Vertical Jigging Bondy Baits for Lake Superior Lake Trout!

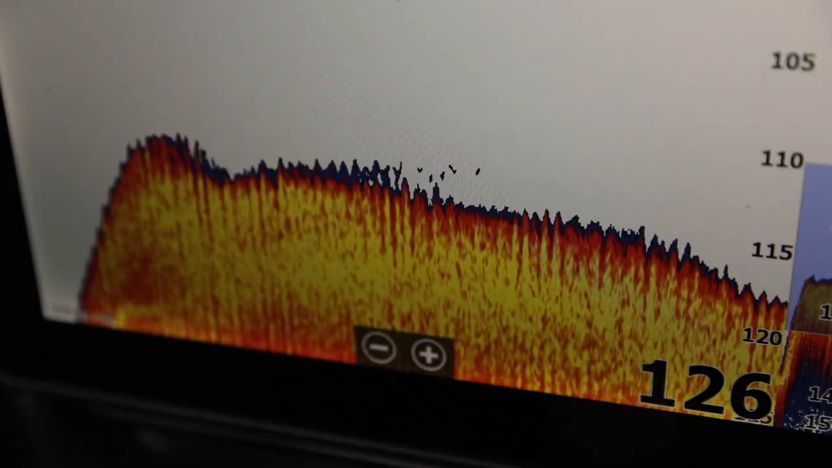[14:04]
really good example is that we're in 115
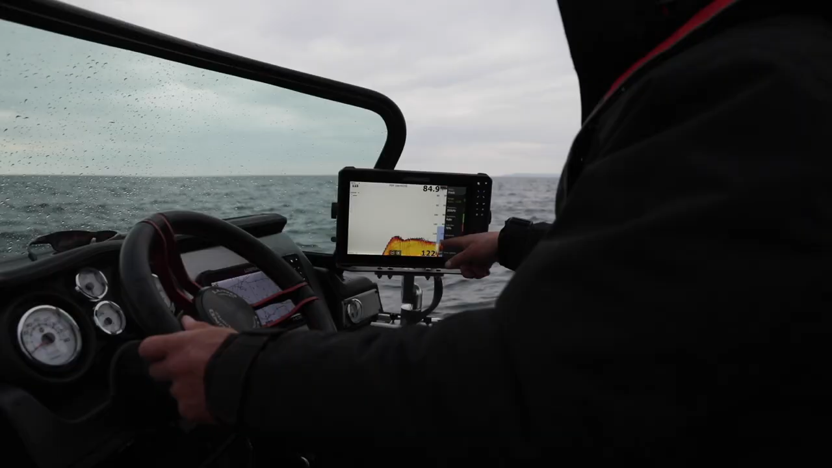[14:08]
feet of water but I zoomed in on my chart so I zoom in
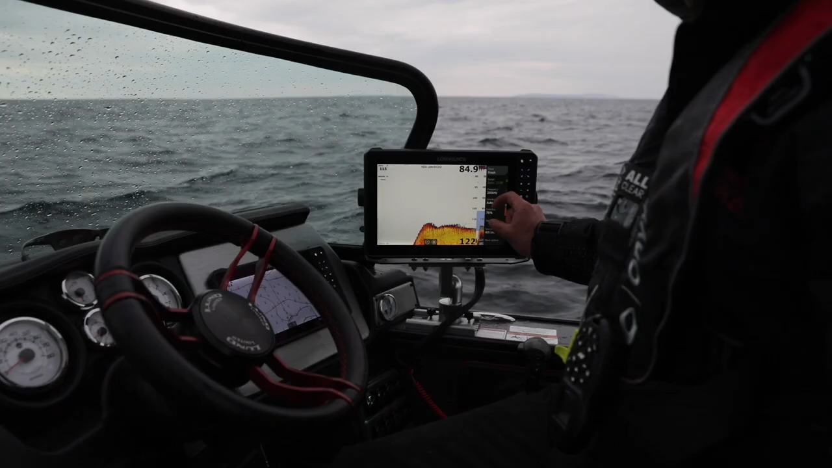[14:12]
on like the bottom of 30
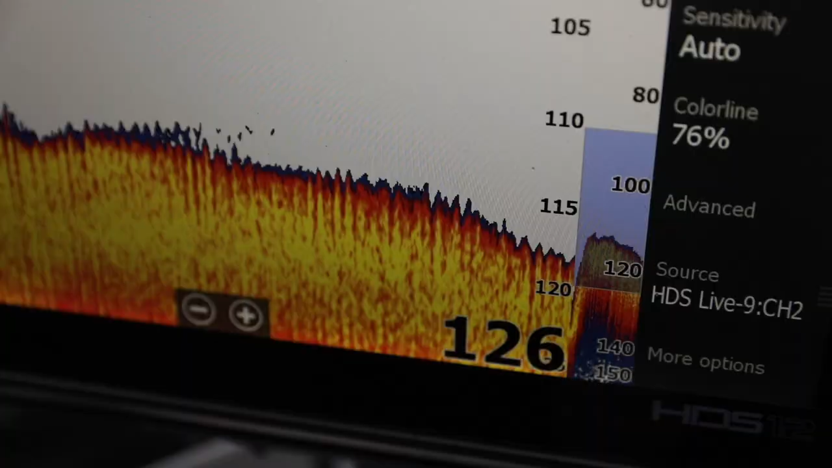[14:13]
feet if I had this in full scale mode I would not see that
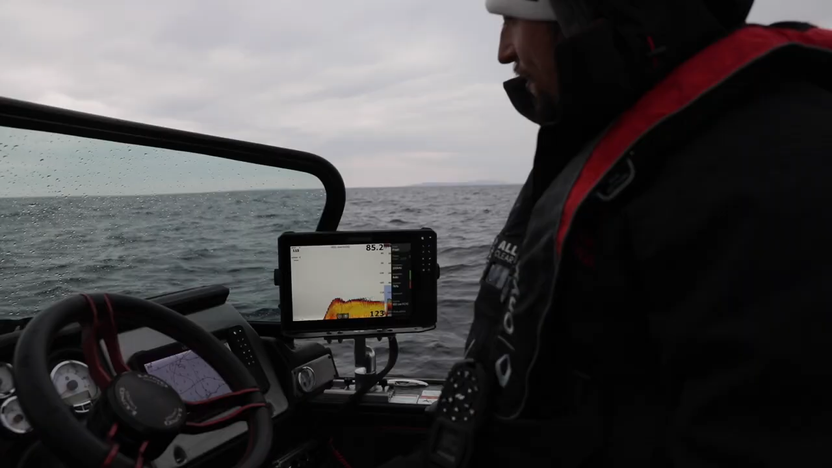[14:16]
fish on bottom right there so you really want to like take your lorence or whatever graph you have zoom in on the bottom because a lot of this lake trout hold really tight to bottom and you're not going to see them if your graph is at full scale in deep water you know 100 to 200 feet of water so zoom in it's